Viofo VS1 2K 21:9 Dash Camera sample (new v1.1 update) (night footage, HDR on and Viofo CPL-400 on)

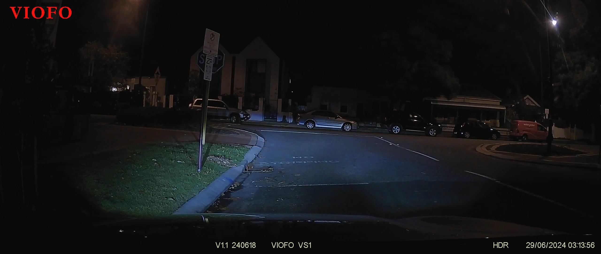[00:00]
Recording started. Hi again, Adrian here and we're taking a look at the latest version 1.1 firmware for the Viofo VS1.
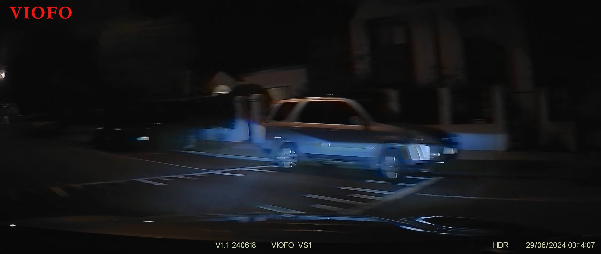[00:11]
This brings support for the new Viofo Bluetooth BTR-200 remote wireless control
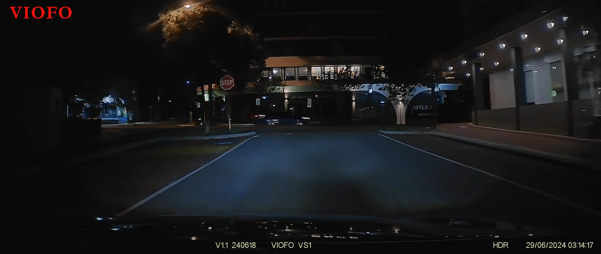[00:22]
and we do have the new video resolution option of 2K 21 by 9 here. So this is 2560 by 1080 at 30 frames per second as opposed to the usual 2560 by 1440 which is 16.9. So there are image quality improvements in this firmware as well.
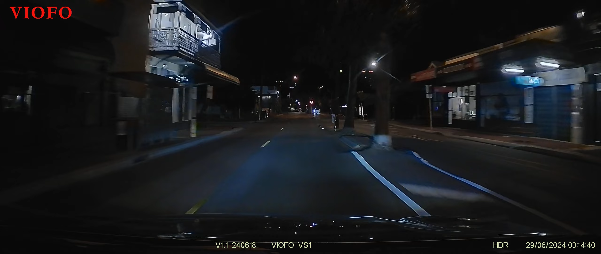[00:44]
The latest version 1.1 firmware for the Viofo VS1 so I'm going to take a look at that here.